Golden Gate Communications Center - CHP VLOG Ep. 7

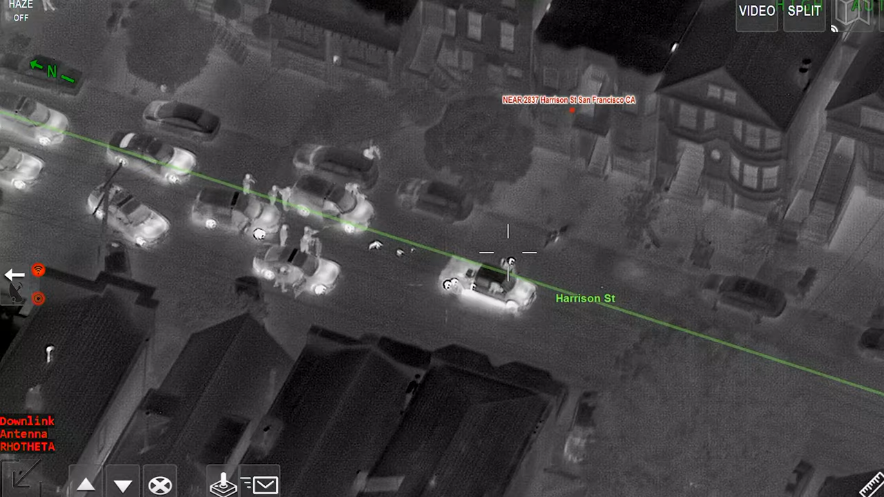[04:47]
Door is open. They're calling it back. Air 37. Door is open. They're calling the driver back.
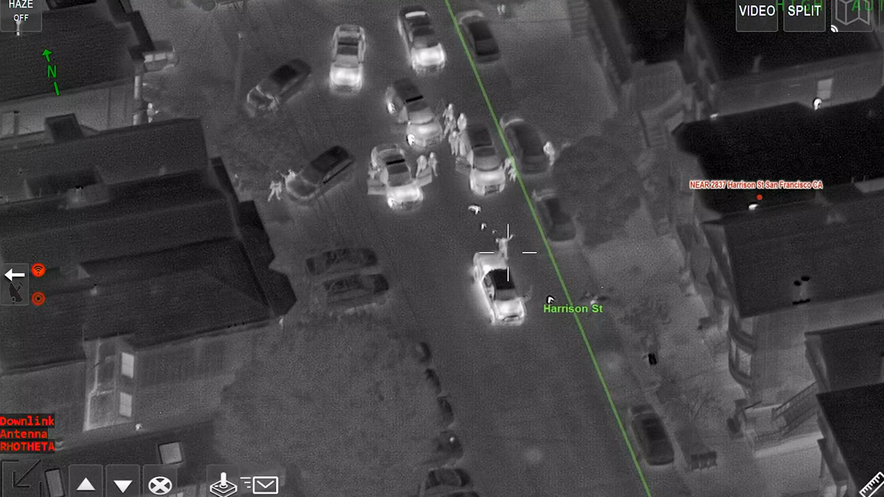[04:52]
He's compliant. And moving back to him. Air 37. Driver is compliant. Moving back towards them. Making contact with the driver. Air 37. They're making contact with the driver.
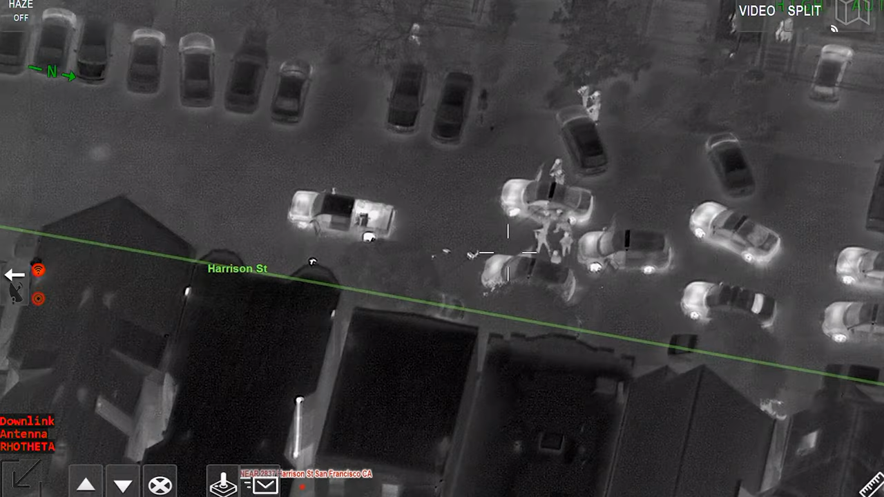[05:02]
First detain. You start working on 1185 for this. Air 37. Driver detain. Start working on 1185. Passenger door is coming open. Air 37. Passenger door is coming open.
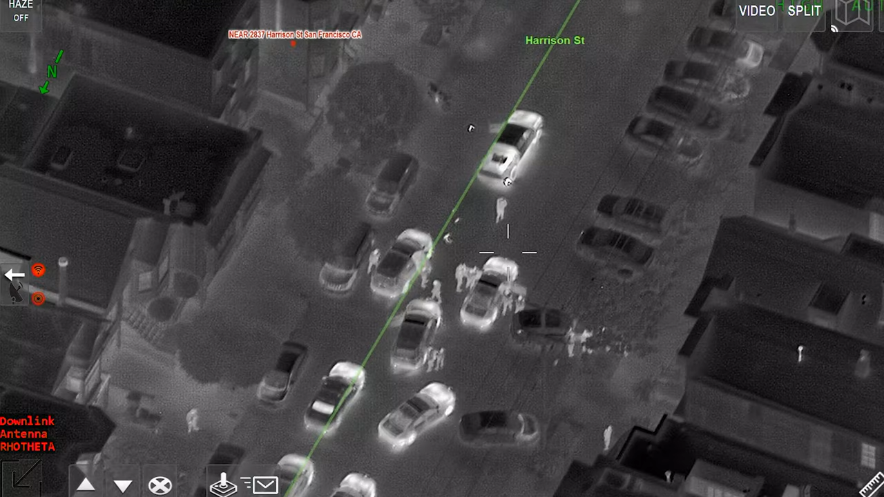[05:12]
Passenger is coming back. Compliant. Air 37. Passenger is coming back. Compliant. Contact with the passenger. Air 37. Making contact with the passenger.
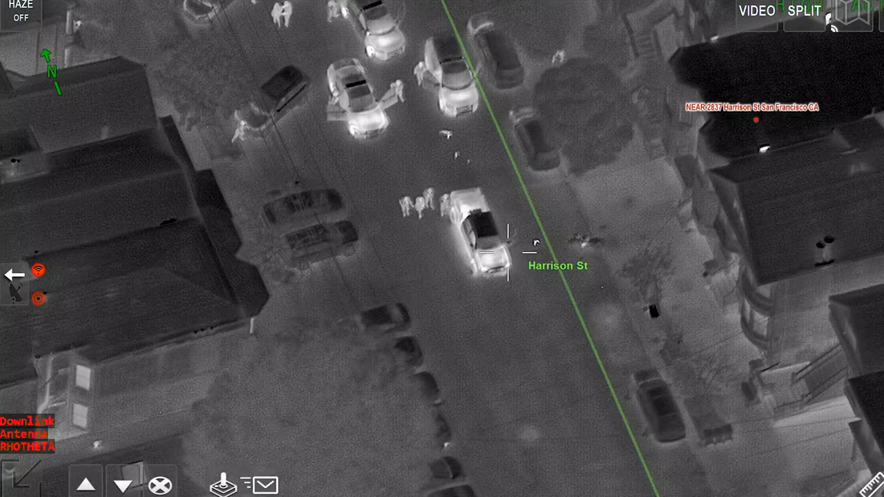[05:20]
They're clearing the vehicle now. Air 37. Passenger is detained and they're clearing the vehicle now.